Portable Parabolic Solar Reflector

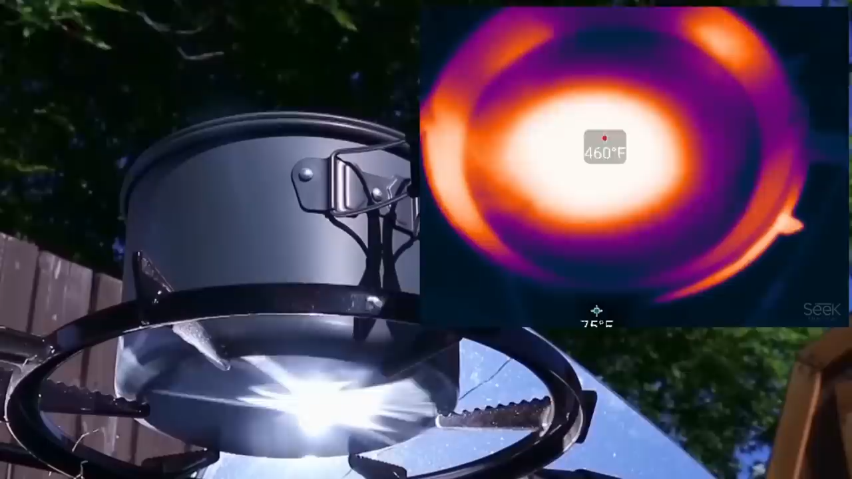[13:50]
On screen: spot 460°F
And I think I might have even demonstrated that using a thermal imaging device to show how hot the center of the pot got and not the peripheral. So what that what that adjustable elevation would allow you to do is either enlarge
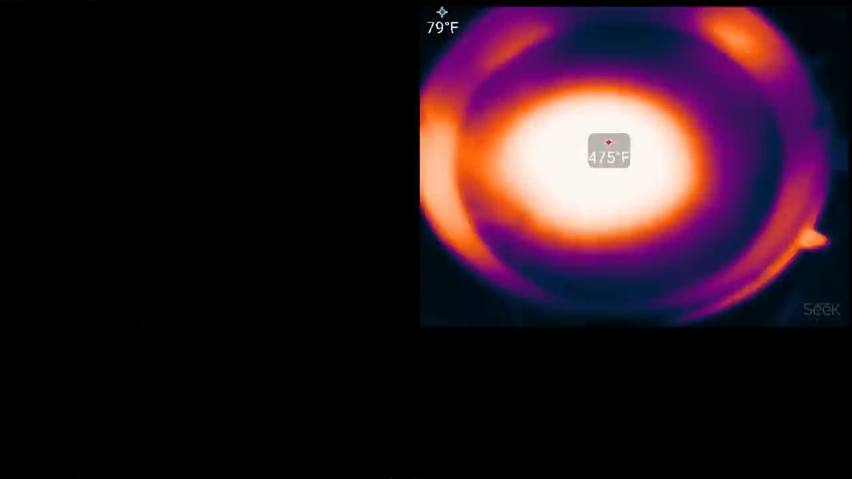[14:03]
On screen: spot 475°F
or shrink that focal point to where you want it. And what I asked the company to do was send me one of their grills,